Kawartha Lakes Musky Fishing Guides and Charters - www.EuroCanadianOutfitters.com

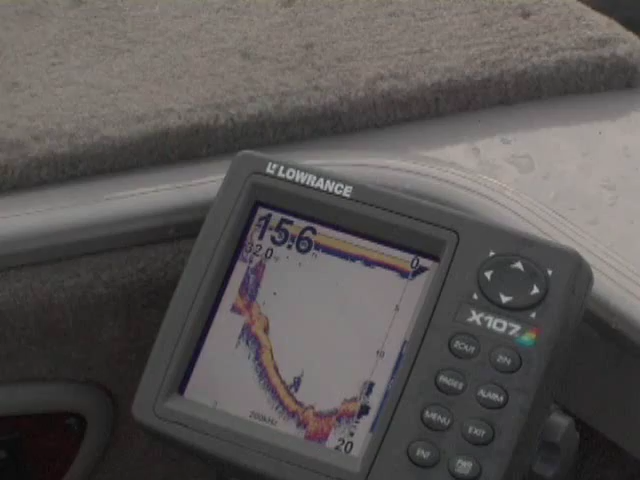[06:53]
It drops down to about 12 feet where we are right now, and you've got a weed flat that leads up onto these rocks. We've got a deep channel out in the middle here. It drops down to about 50 feet out there.